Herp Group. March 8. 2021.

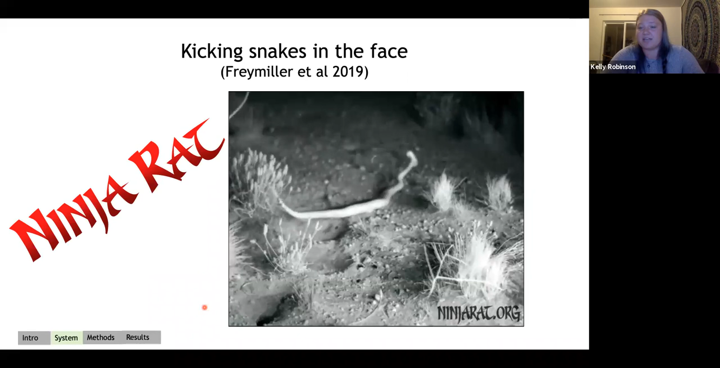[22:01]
envenomate the k rat those little things are just truly deserve the